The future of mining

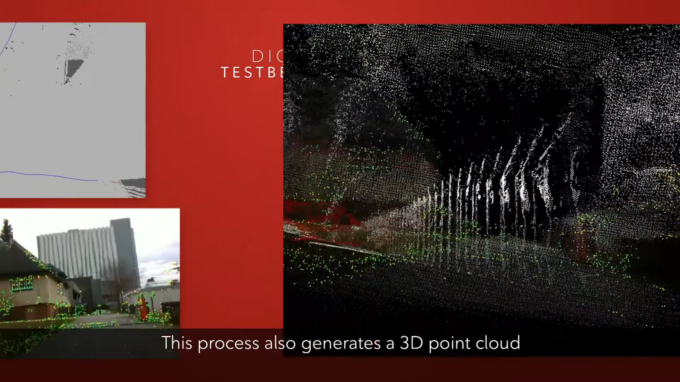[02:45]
This process also generates a 3D point cloud which we later use for offline calibration and further training of our self-driving algorithms.